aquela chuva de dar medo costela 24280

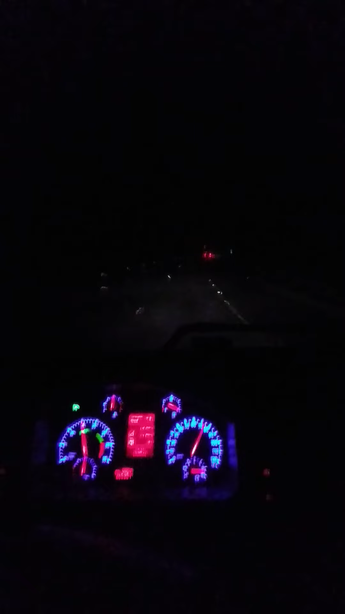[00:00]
galerinha do meu canal, eu sou Play Sam. Vou mostrar para vocês a famosa realidade dos motoristas. É, não é brincadeira, gente. É muita chuva. Muita chuva. Tem uma tormenta hoje aí, uma tormenta que não é brincadeira. Mostramos.